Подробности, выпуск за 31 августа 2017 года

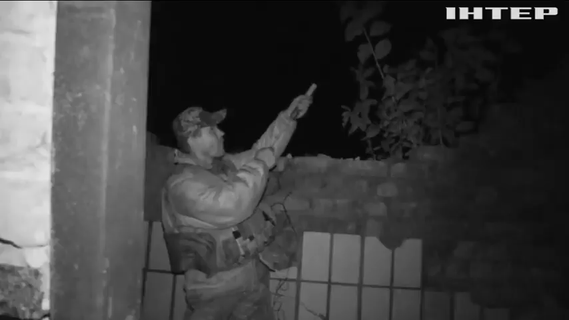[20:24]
Время от времени украинские бойцы запускают осветительные ракеты,
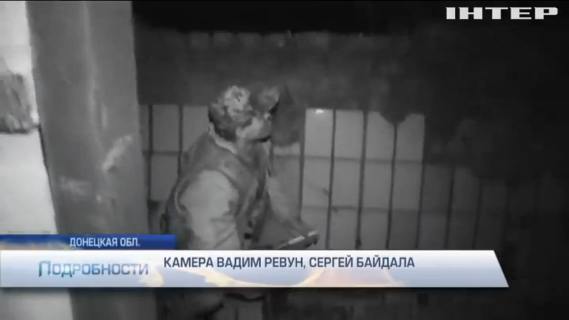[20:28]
проверяют, не подходит ли вражеское ДРГ.
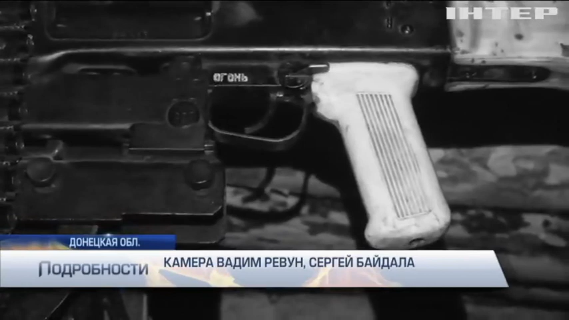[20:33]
В 12 ночи враг открывает огонь из пулемета. Полночь в Авдеевской промзоне. До врага тут всего метров 30-40.
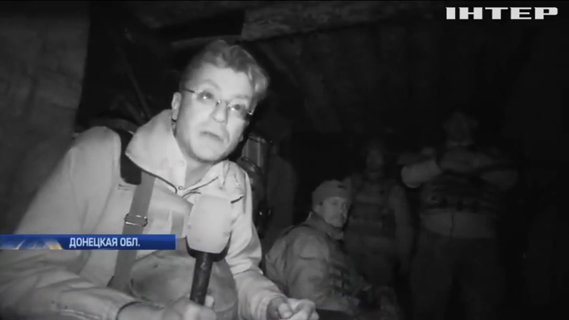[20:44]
Стреляют периодически, хоть и не часто, но про полную тишину говорить никак нельзя.